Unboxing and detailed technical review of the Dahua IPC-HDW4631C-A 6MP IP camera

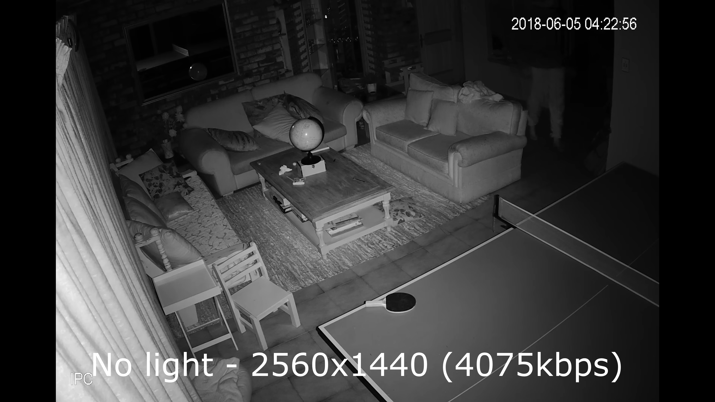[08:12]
There is no lights on in this room, absolutely pitch black. So what you're seeing is myself walking towards the camera. And the only reason why you're seeing me is because of the infrared.
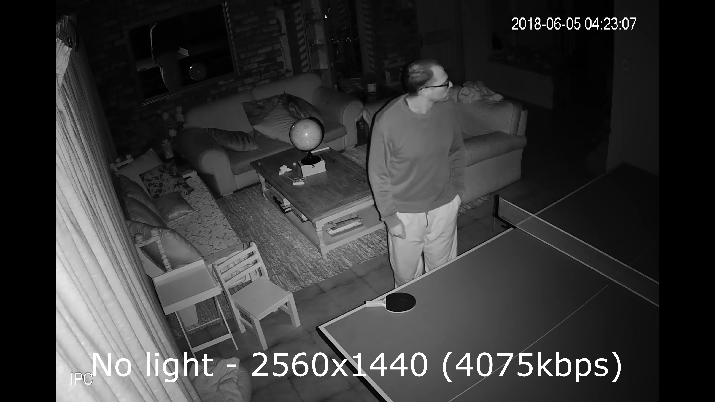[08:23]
If you look at the camera in the night, you will see a little red light that is the infrared. So the camera does show a red light. Yes, hello, I'm waving at you. And that's the night view. It's fairly clear. I'm quite satisfied with this view. Keep in mind that the resolution is only 2560 by 1440. And it's at quite a low bit rate of 4075. So the raw files, I will upload.